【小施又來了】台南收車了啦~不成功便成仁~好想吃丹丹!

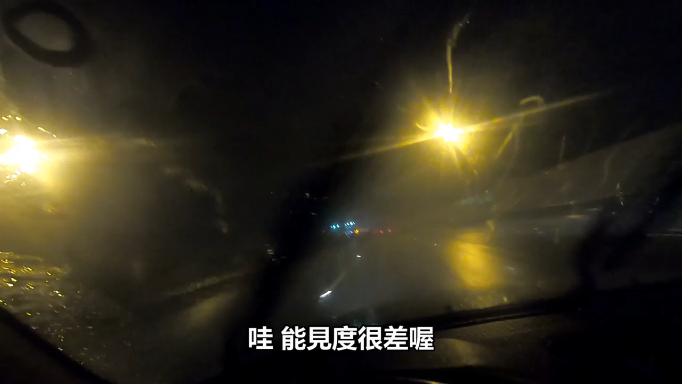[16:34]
见度很差哦，因为我这个它这个前面挡风玻璃不知道为什么有点起雾，然后
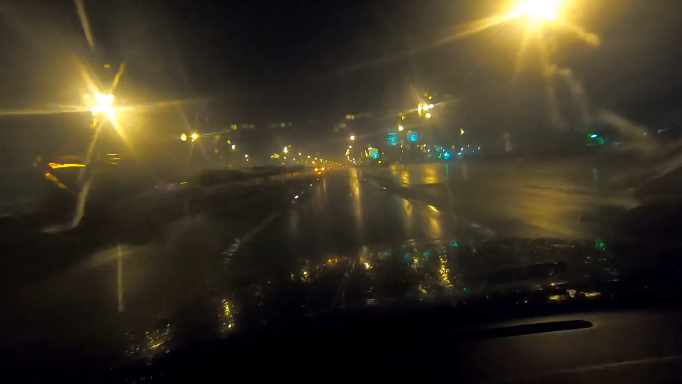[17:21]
终于小一点了。哦，还有因为这边有路灯啊，因为这个是那个民雄交流道附近，哦，大家都在闪双黄灯了，完全看不到路了。